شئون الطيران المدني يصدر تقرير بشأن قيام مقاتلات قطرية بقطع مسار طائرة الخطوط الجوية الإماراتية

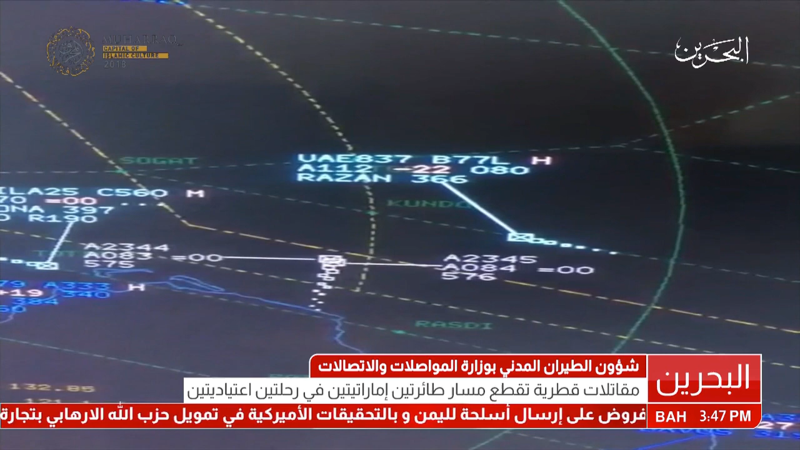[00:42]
EK837 من طراز بوينغ 777 القادمة من مطار دبي الدولي ومتجهة إلى مطار البحرين الدولي، وتسلك الممر الجوي UP669 في رحلة اعتيادية مجدولة ومستوفية كافة الاشتراطات، حيث اقتربت المقاتلات القطرية لمسافة ميلين تقريبا من الطائرة التابعة لطيران
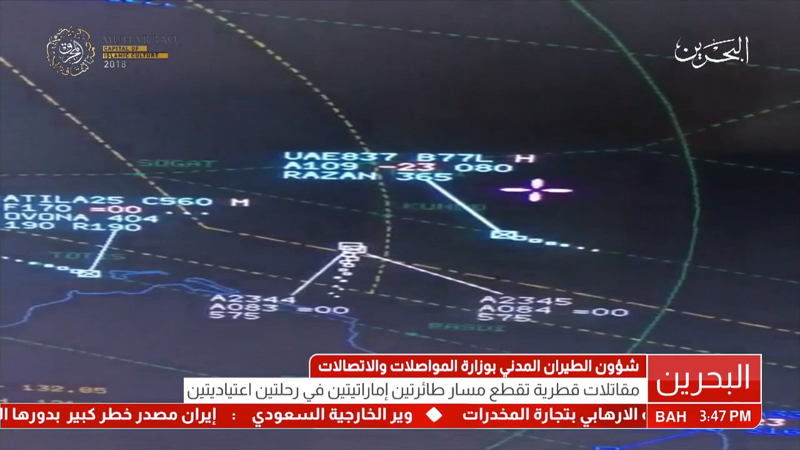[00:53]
الإمارات، الأمر الذي عرض حياة المسافرين وطاقم الطائرة للخطر، مما حتم على مراقبي الحركة الجوية بمملكة البحرين التدخل الفوري واتخاذ الإجراءات اللازمة للحفاظ على سلامة الحركة الجوية. كما تم رصد واقعة مماثلة لطيران الاتحاد الإماراتي رحلة رقم
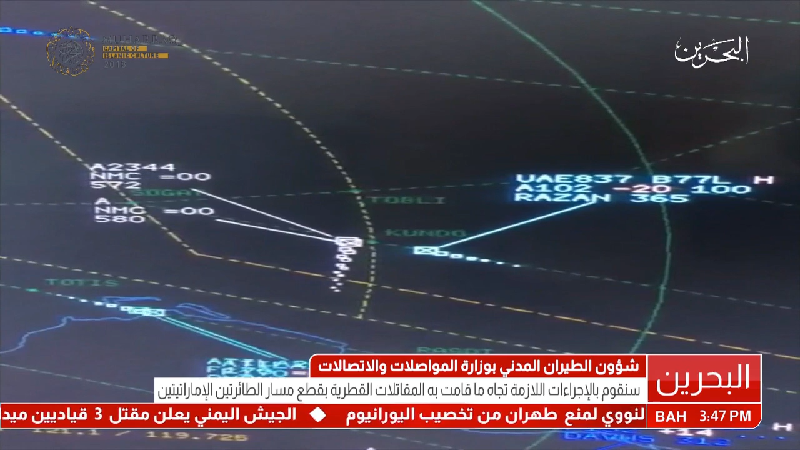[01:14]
EY223B المتجهة من مطار أبوظبي الدولي إلى
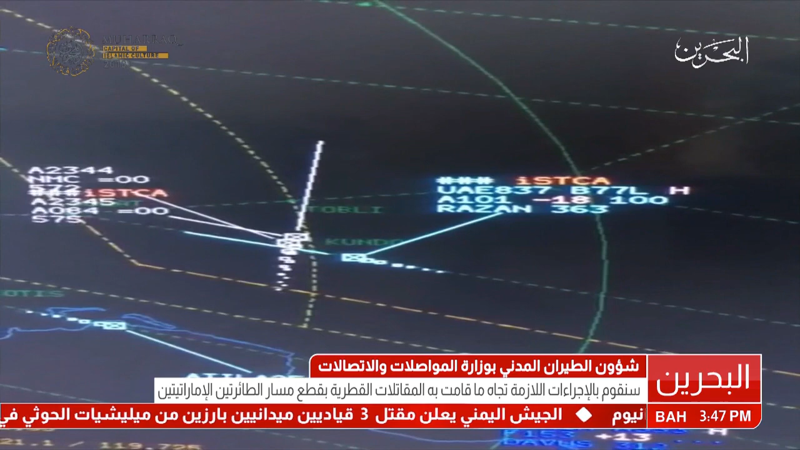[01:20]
مطار البحرين الدولي وجاري التحقيق في الواقعة. هذا وسوف تقوم شؤون الطيران المدني باتخاذ الإجراءات اللازمة تجاه هذه الواقعة الخطيرة مع الجهات